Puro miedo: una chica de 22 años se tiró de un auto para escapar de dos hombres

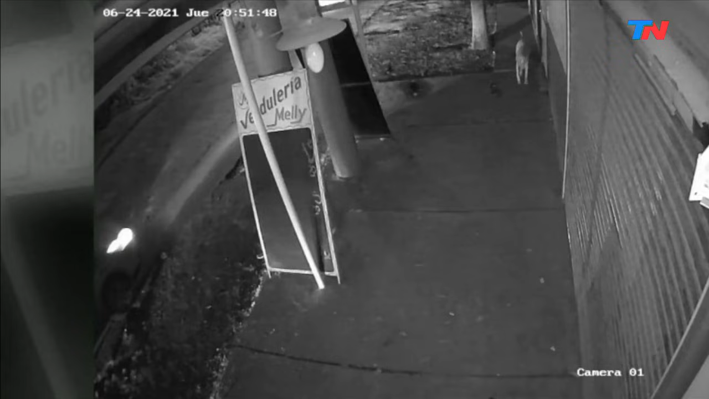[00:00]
Una mujer se tira de un auto. ¿Por qué se tira esta mujer? ¿Qué pasó? ¿La estaban secuestrando? Se abre la puerta, sale corriendo el perro, ella a las patadas, de la parte de atrás, la puerta trasera derecha.
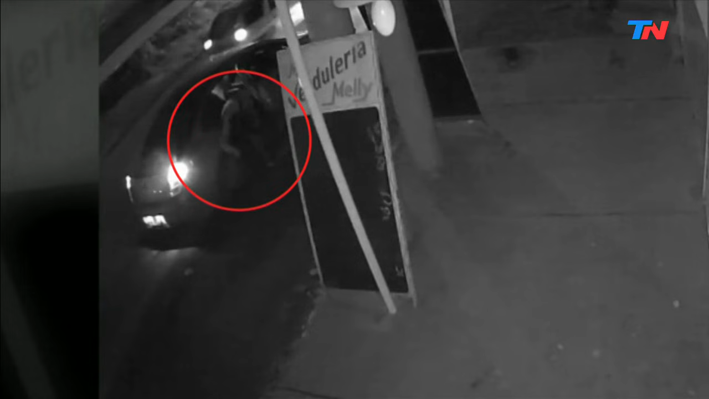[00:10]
Ahí está. ¿Se tiró? Esto pasó anoche, aquí en Villa Elisa, la calle 426, pocos metros atrás está el Camino General Belgrano, la calle 426, que viene desde la autopista Buenos Aires-La Plata hasta Arturo C. Por acá circulaba anoche ese auto, Citroën C4,
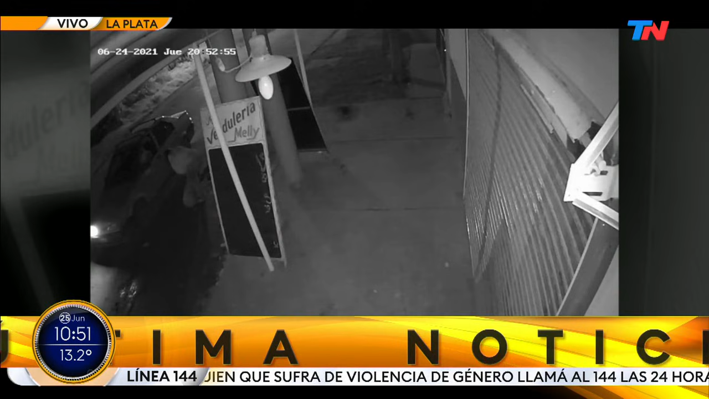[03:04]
Ahí, vos sé que apenas la tiraron, la mujer todavía estaba lastimada en el suelo, llega un patrullero, cruzan algunas palabras, y se ve que el patrullero fue a perseguir a estos sospechosos, pero cuando la tiran del auto, ella se baja, lo que fuere, es a las patadas, es con piñas, todo muy violento.
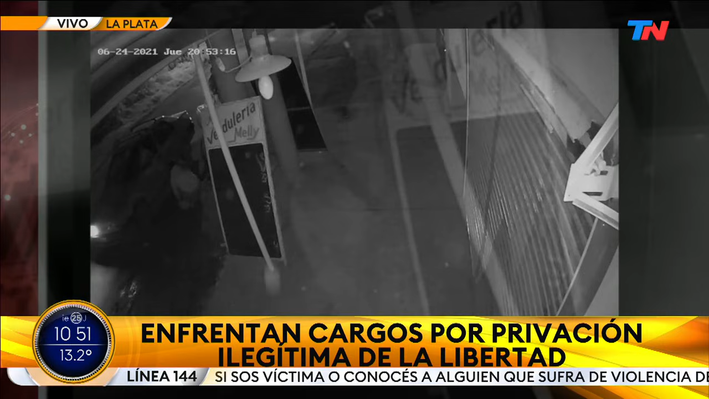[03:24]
Mirá, acá está la mujer, hablando con una buena persona que paró a ayudarla,
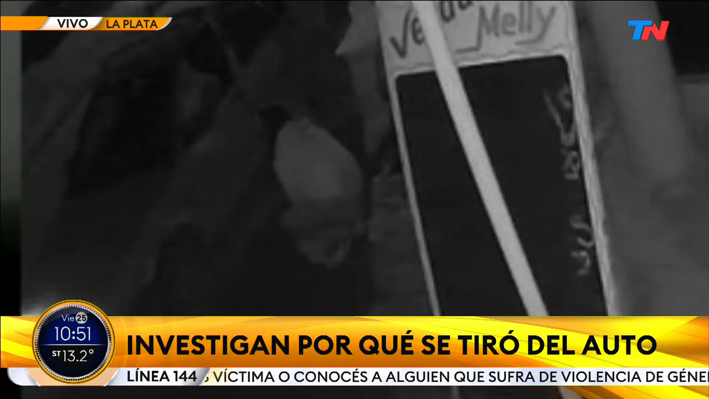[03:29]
ahí se está levantando, pobre. ¿Está fuera de peligro entonces, ella?
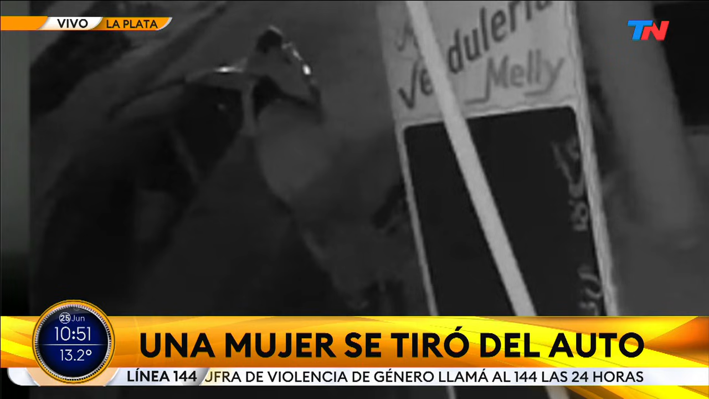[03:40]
Sí, sí, en principio sí está fuera de peligro, la mujer es una chica de 22 años. Ah, muy jovencita. También de aquí de la zona. Sí.